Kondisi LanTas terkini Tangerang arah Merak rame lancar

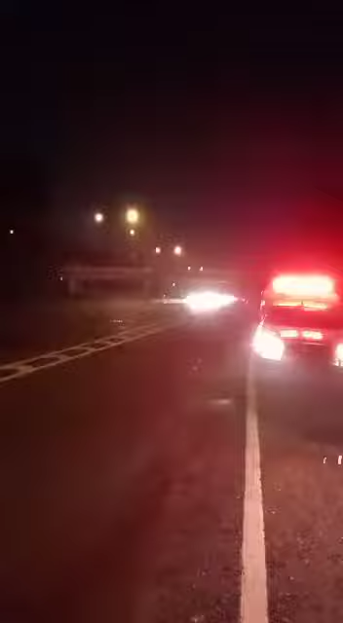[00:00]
Assalamualaikum warahmatullahi wabarakatuh, selamat pagi, tepat pukul 00.05 dini hari, hari ini hari Kamis tanggal 20 April 2023 atau bertepatan dengan Hamines II, hari raya. Tepat berada di kilometer 39, saat ini dilaporkan untuk trafik lalu lintas, khususnya dari arah Jakarta menuju Merak, terpantau sangat ramai.